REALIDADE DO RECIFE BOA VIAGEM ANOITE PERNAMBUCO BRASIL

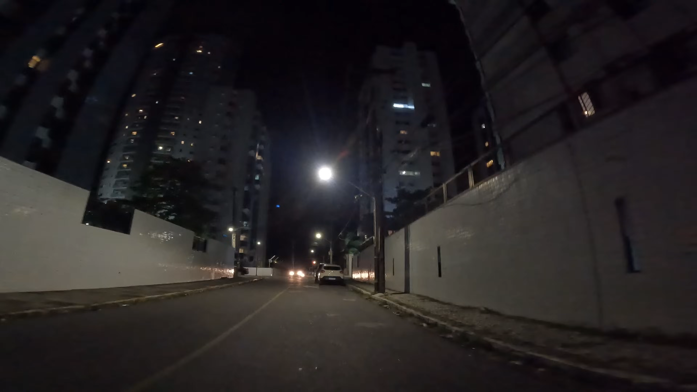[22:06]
Tipo subindo uma ladeira e a frente já é a Avenida Boa Viagem, né? Pra você ver, a área do mar é alta. A área onde fica o mar, a praia é alta. Principalmente quando a maré tá cheia, né?
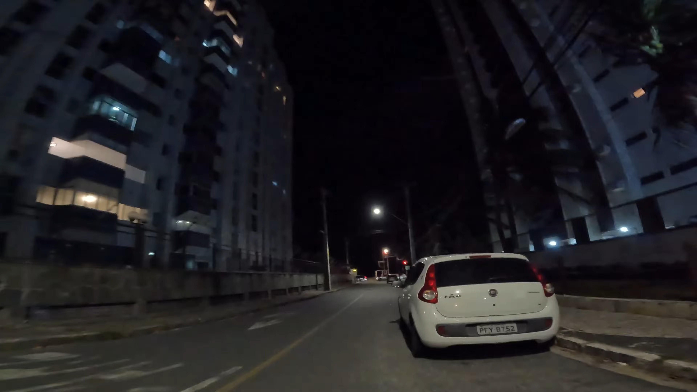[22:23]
Fica, poxa, quase transbordando. Mas se transbordar, vai parar ali naquele buraco onde o pessoal estão vendendo os espetinhos.